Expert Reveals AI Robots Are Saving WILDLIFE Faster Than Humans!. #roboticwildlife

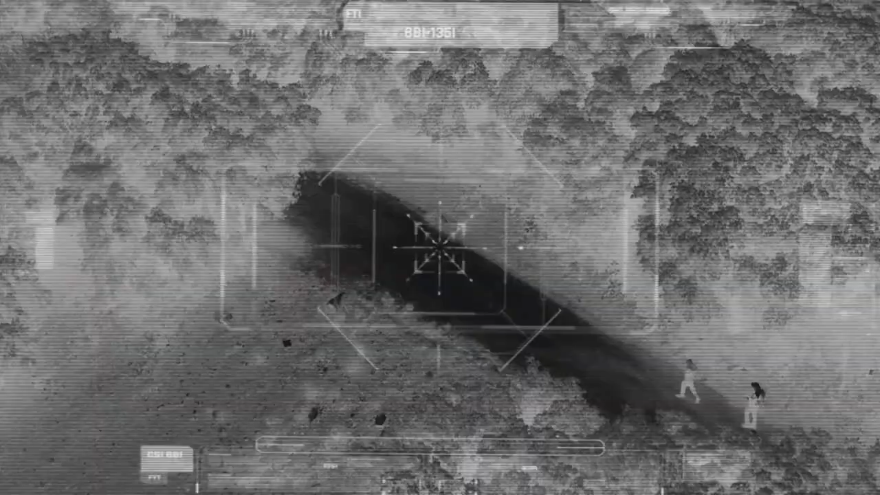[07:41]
These imposing robots, equipped with thermal imaging and night vision cameras, can detect poachers from afar and alert authorities in real time.
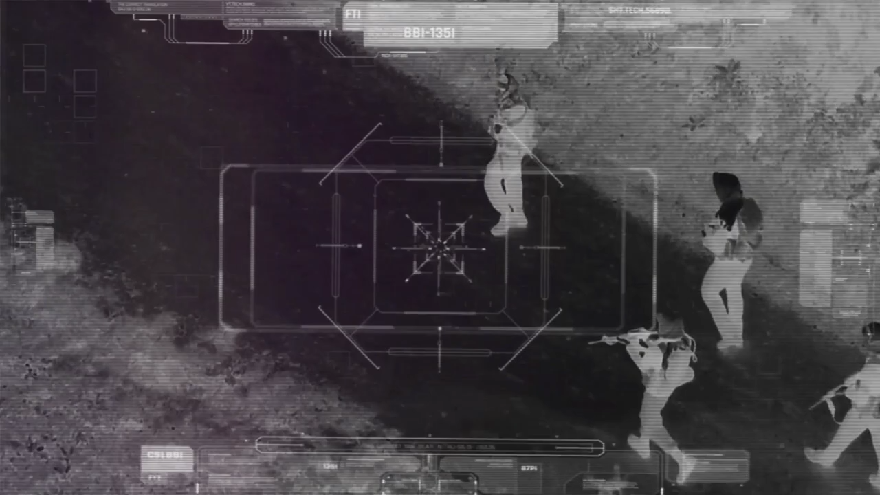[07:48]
This advanced technology ensures that rangers are always one step ahead, ready to intercept poachers before they can cause harm.